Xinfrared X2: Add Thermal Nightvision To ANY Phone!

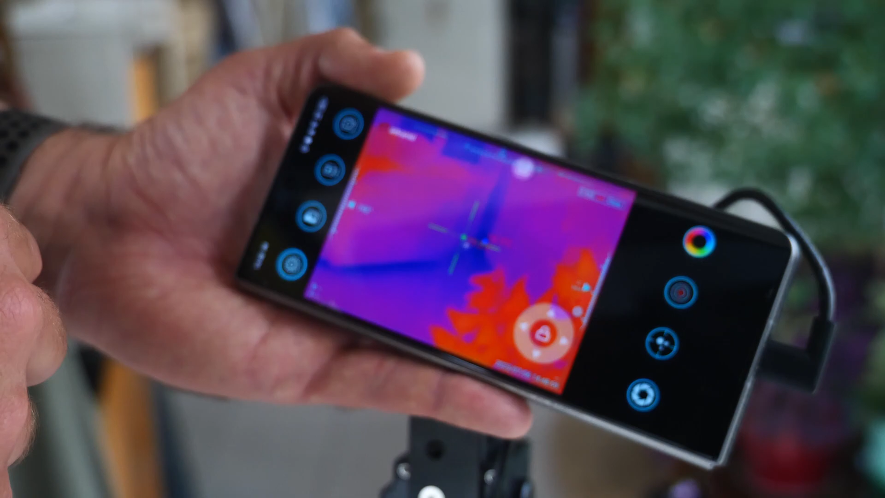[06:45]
Though I found it added a significant amount of lag on the phone that I was testing with.
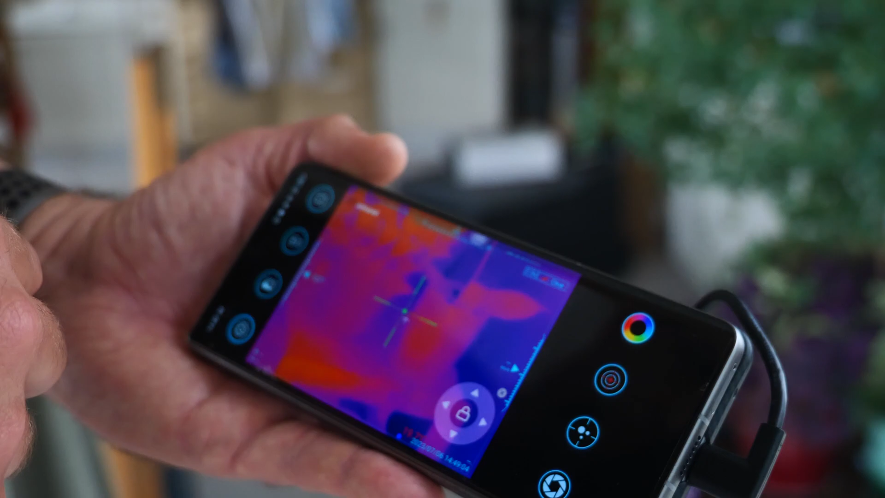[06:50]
So hopefully now you've seen lots of test footage that I've taken from this.
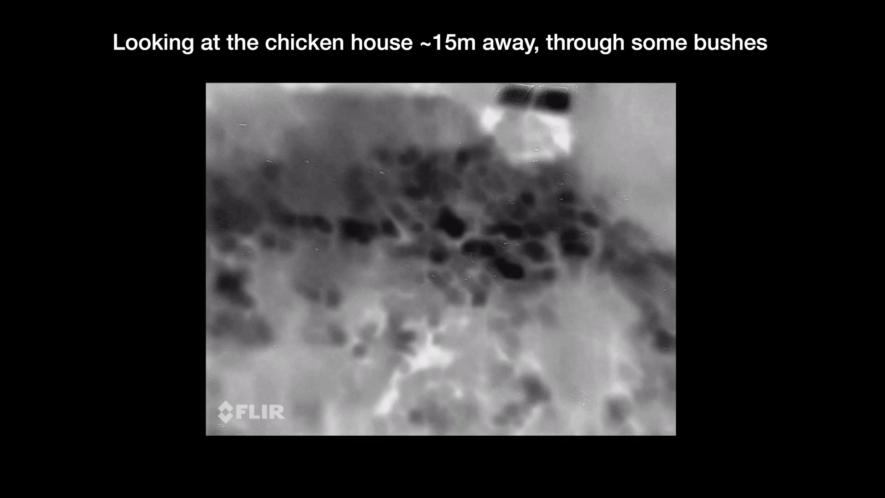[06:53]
I also took something similar from the Eulophone 18T. It's not exactly the same. It wasn't shot at exactly the same time but it should give you an idea of how the two compare.
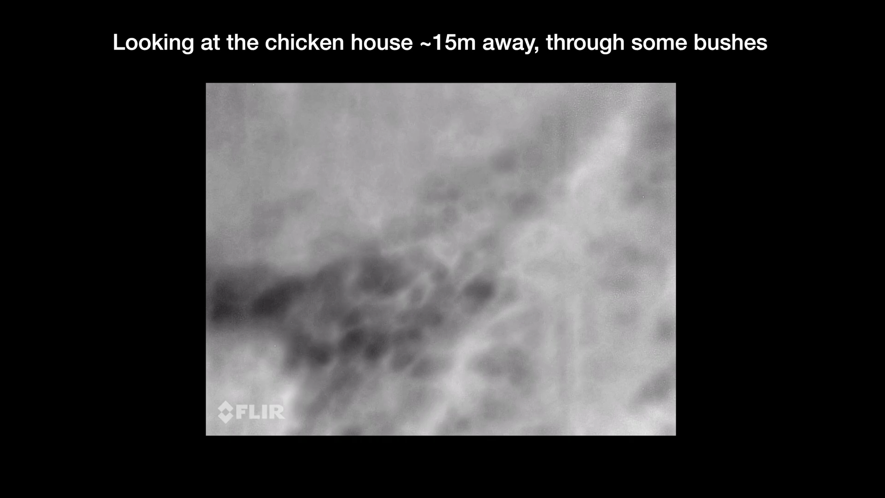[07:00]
And I think it makes it sort of perfectly clear
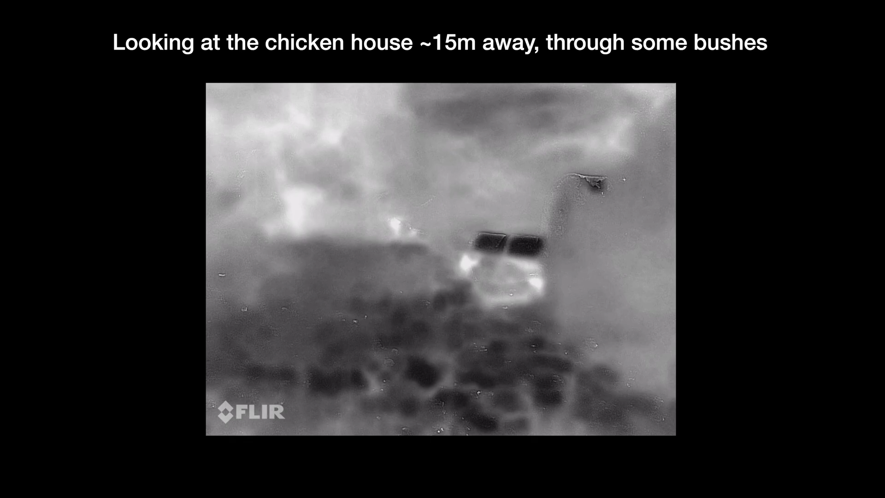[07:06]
how much better this is than a smartphone FLIR system.
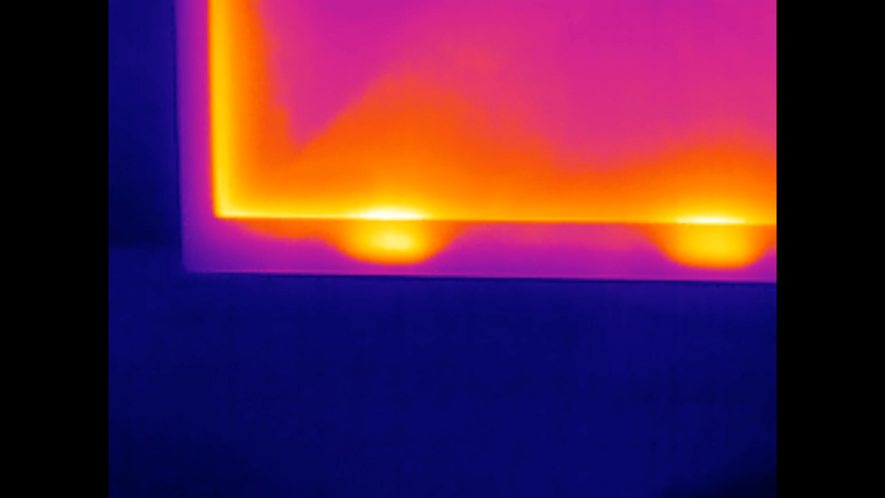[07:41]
On the other hand if you're inspecting smaller work areas you may actually really appreciate that zoom level.
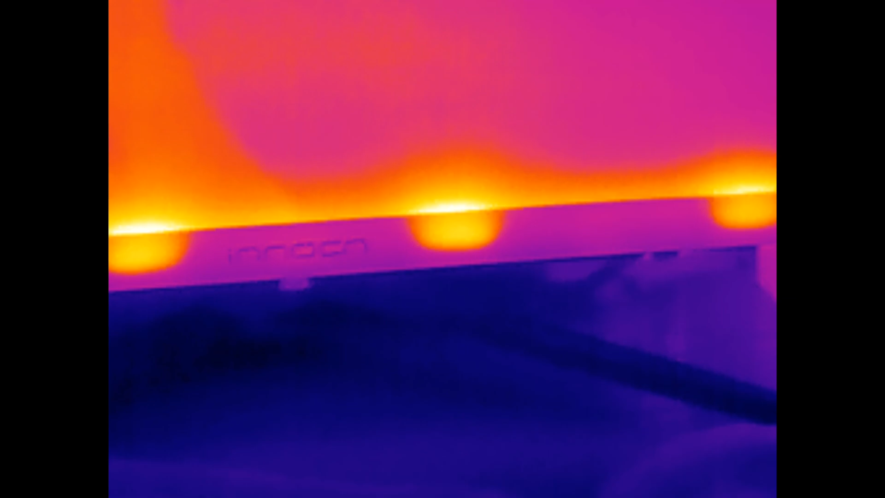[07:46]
It's definitely both a pro and a con depending on your use case. Secondly I mentioned the manual focus ring already.
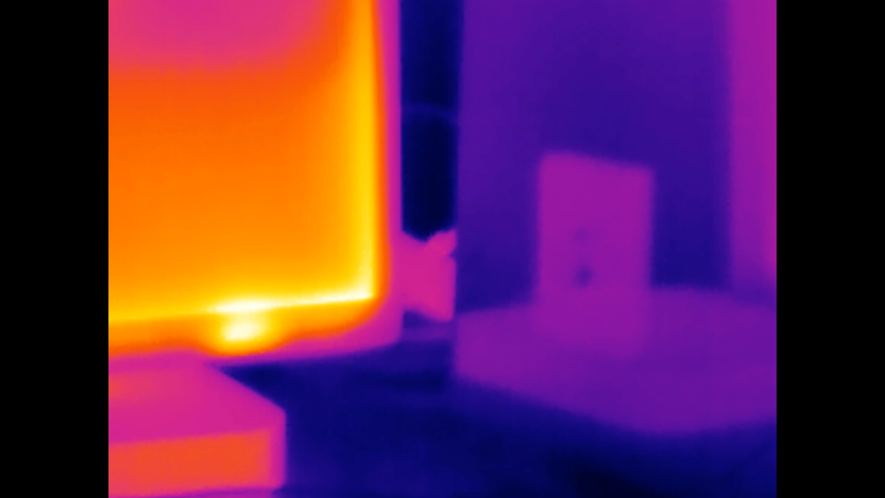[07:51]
It is awkward but hopefully you won't need to focus too much.
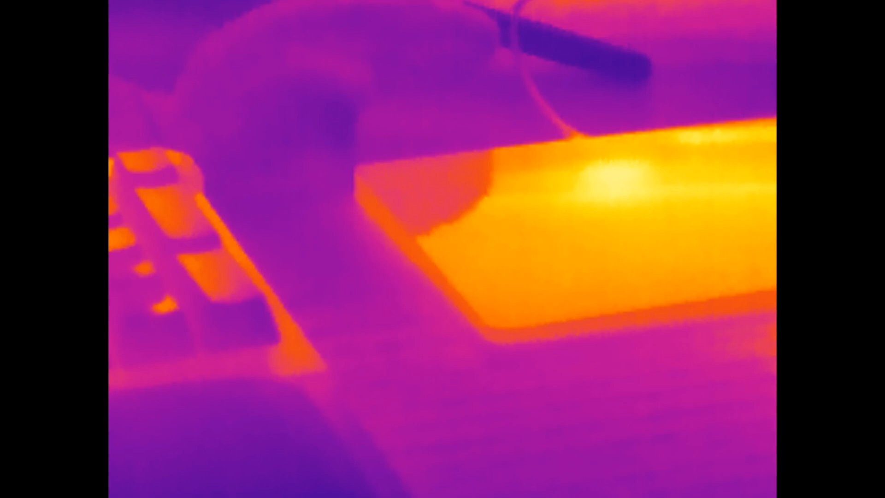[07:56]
If you're sat scoping out a particular target area you can just leave it on one focus of course but for run and gun mixed distance use it is a bit annoying.
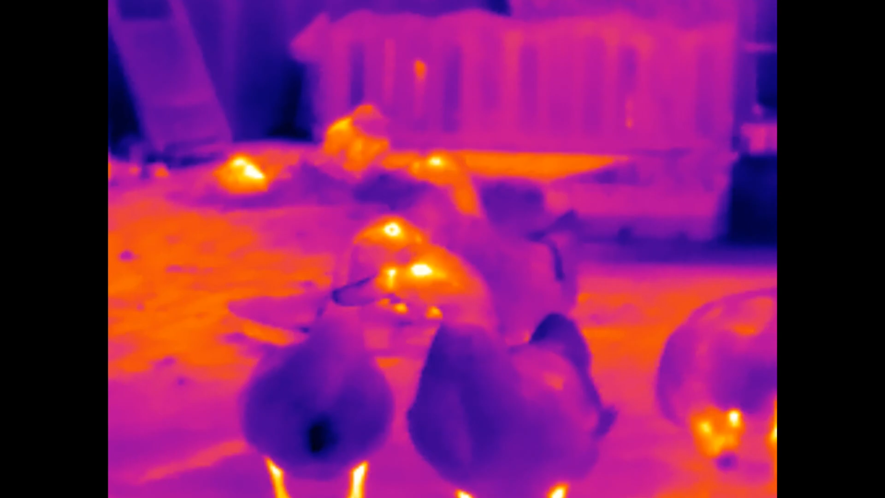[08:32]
To be honest I think having the hybrid view might be a bit of a crutch for the built-in smartphone sensors because the resolution is otherwise so low that
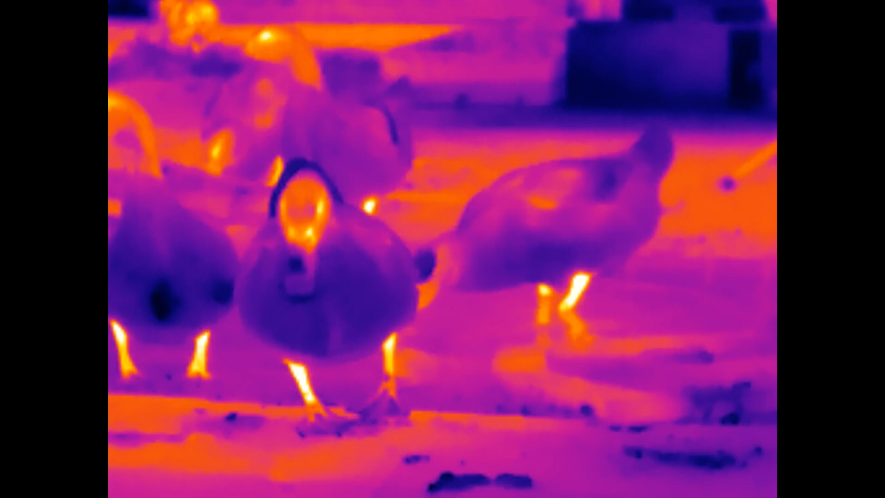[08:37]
purely using it in thermal mode is often very unhelpful. With the X2 that's just not the case.
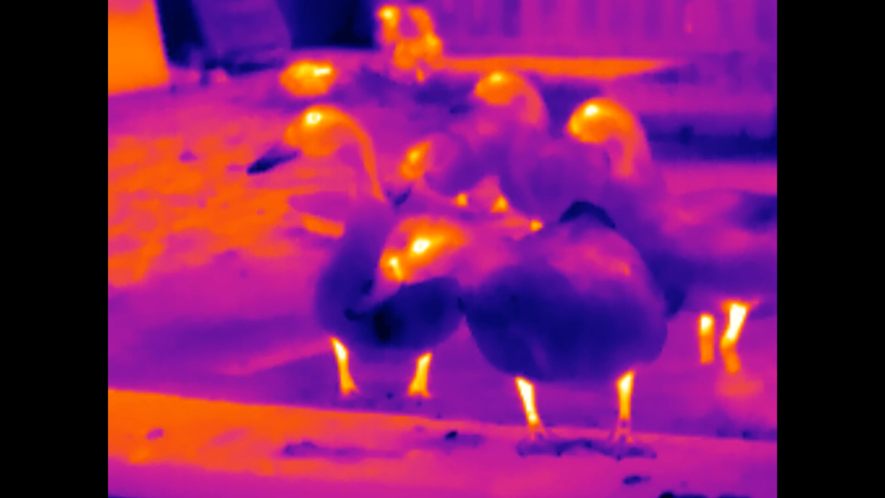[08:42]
Pure thermal is perfectly fine. Anyway thanks to X-Infrared for sending this over for review. I hope this has proved helpful to you.